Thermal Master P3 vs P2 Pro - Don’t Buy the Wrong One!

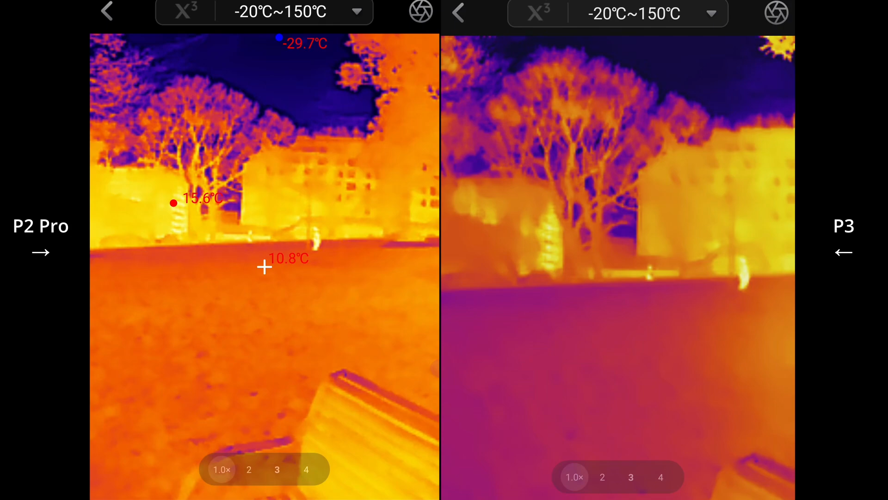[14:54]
On screen: spot 10.8°C, min -29.7°C
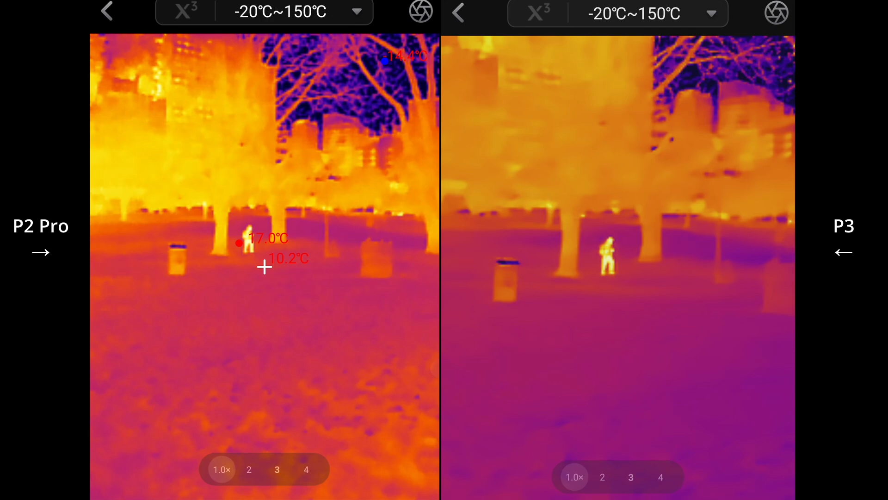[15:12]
On screen: spot 10.2°C
Yeah, I really think it's the best of both worlds. I mean, you can't get better than this even with the, with longer range
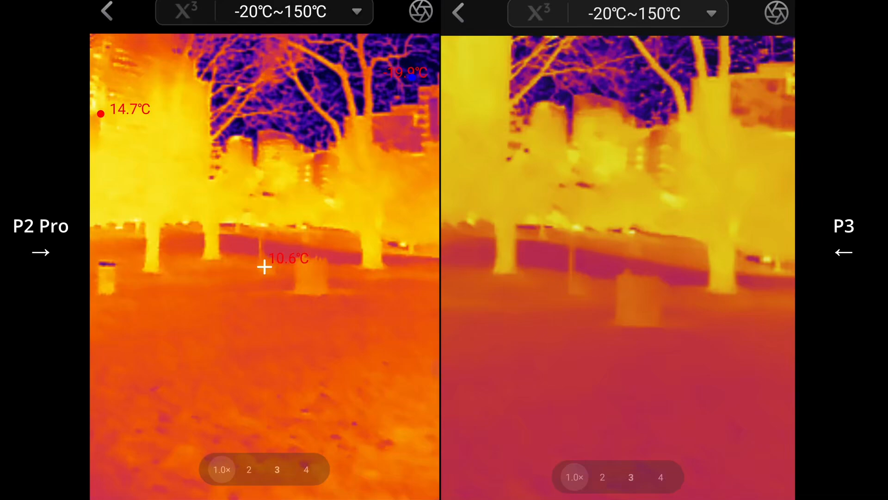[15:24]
On screen: spot 10.6°C, max 14.7°C
spotting. It's doing well, or better than the P2 Pro.
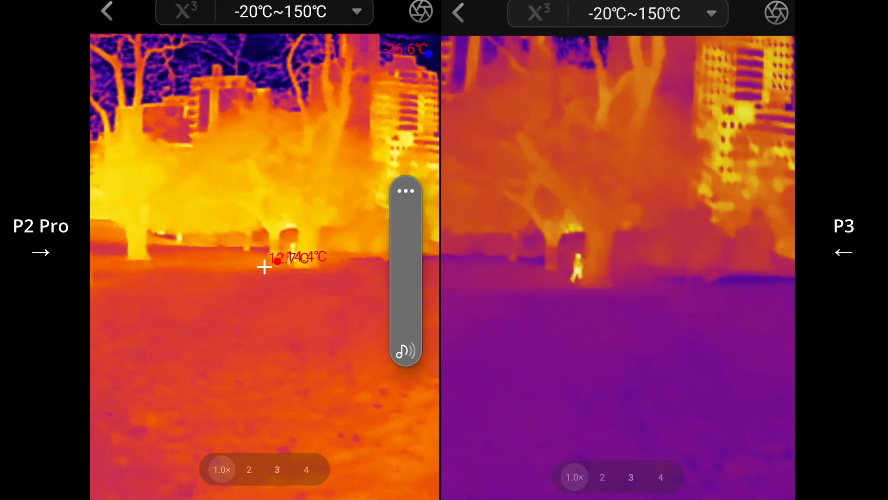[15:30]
Noticeably better. And it is also picking up like a slight difference. Can you see just it's, it's a difference between the temperature of the ground and the trees.
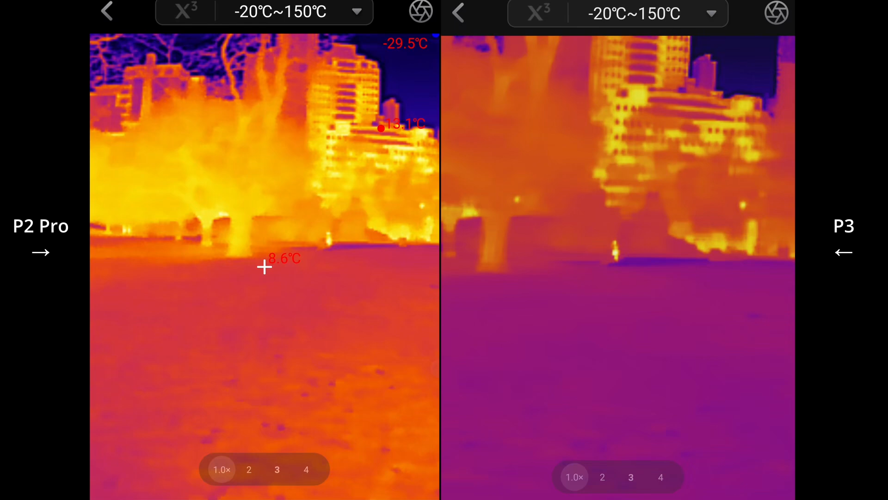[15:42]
It's able to differentiate that better just due to that slightly lower net D value. I mean, you really want that as low as you can, as you can get it. And I do apologize if this footage is a little bit shaky because
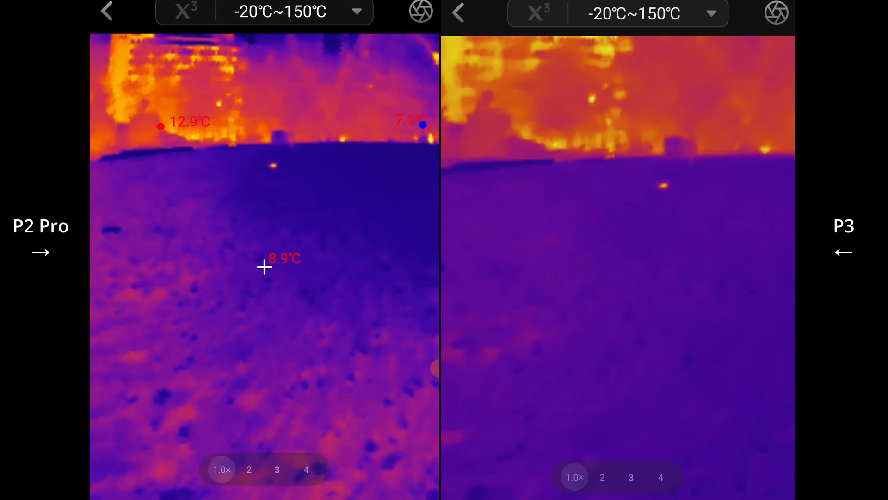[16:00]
On screen: max 12.9°C
I'm holding both of these cameras in one hand and, um, difficult to do this. So it's a possum.
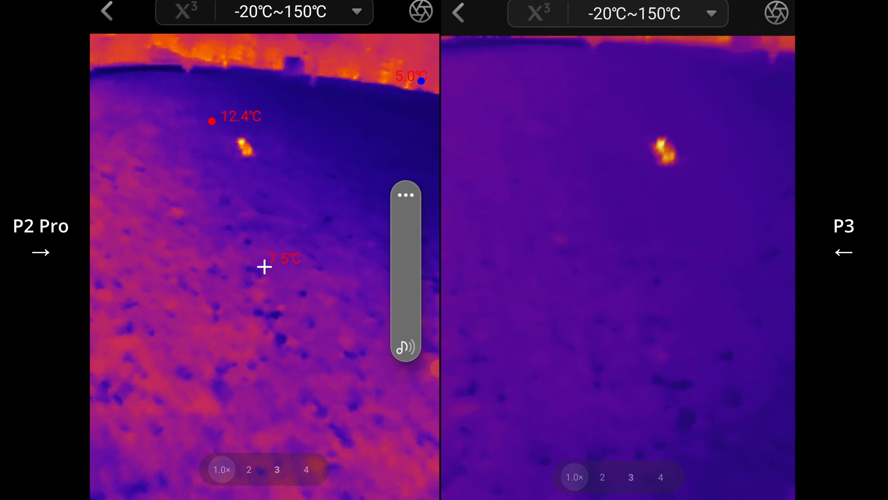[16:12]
On screen: max 12.4°C
And as we get closer, you see it's like, it starts to get a bit blurry on the P3. But you can then start to focus it and get a bit more detail.
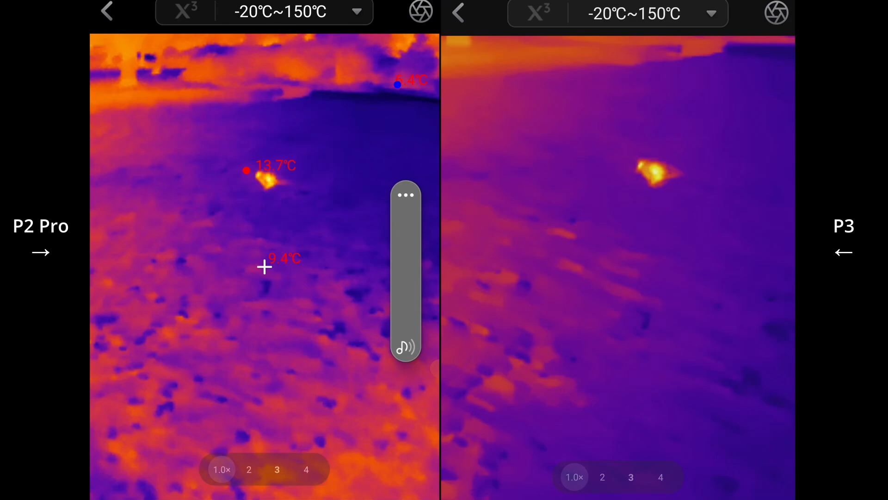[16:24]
On screen: max 13.7°C
This one just keeps running away from me because these larger ones tend to stay put.
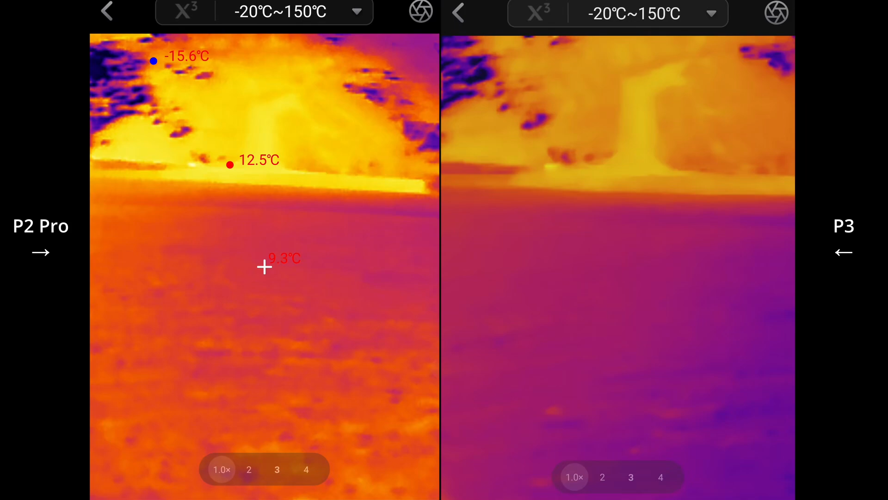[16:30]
Just when I try to find one, there's, they all kind of disappear in you.
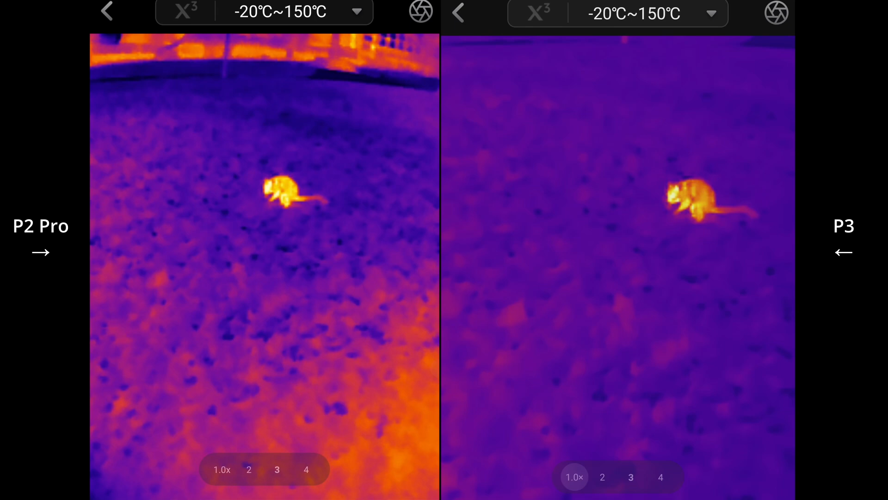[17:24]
So, I mean, even at this distance, you can see the details look much better on the P3.
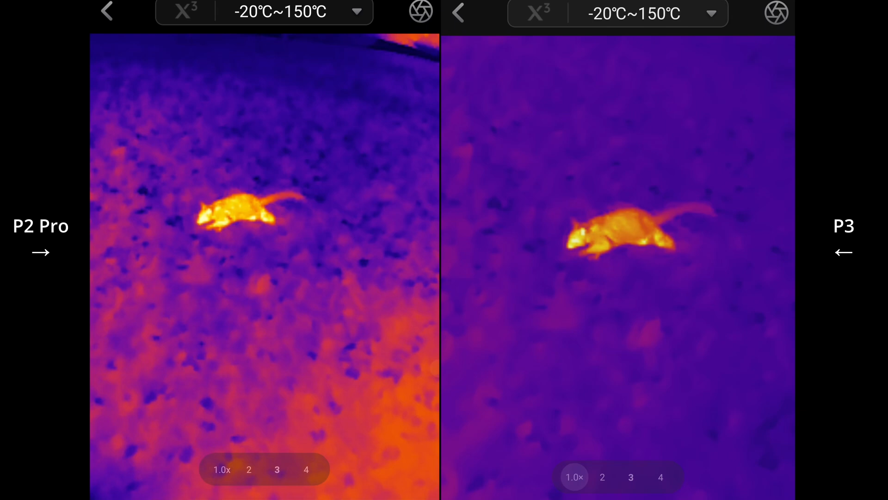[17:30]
due to the ability to focus and slightly longer focal distance as well.
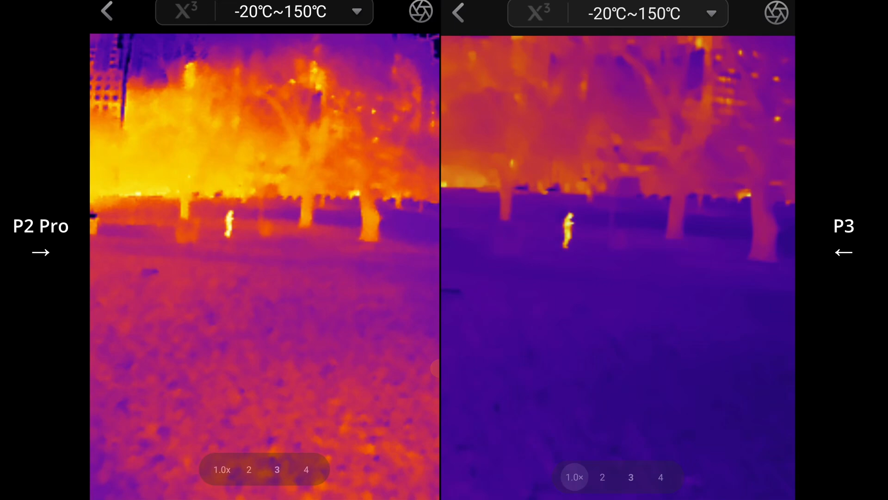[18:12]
But yeah, if you sort of look all the way in the distance, you'll notice that, uh, objects, cars sort of moving in the background are much more easily picked up.
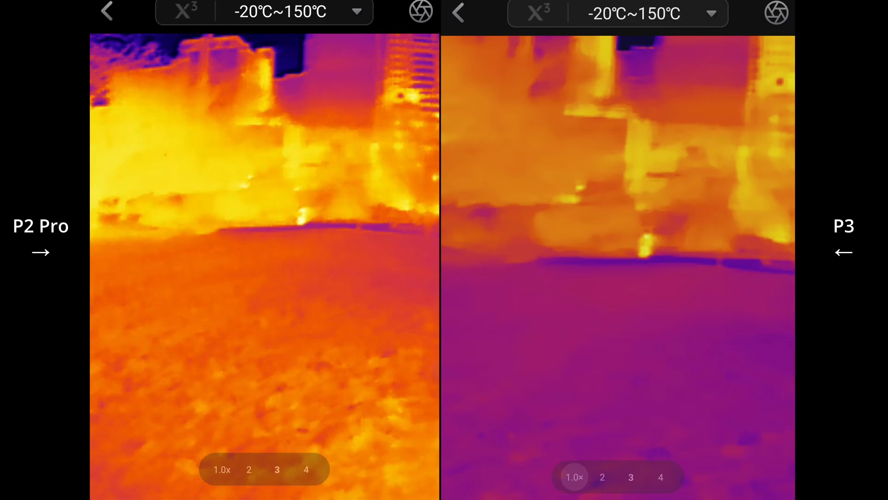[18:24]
Let me see if I can maybe spot some over here.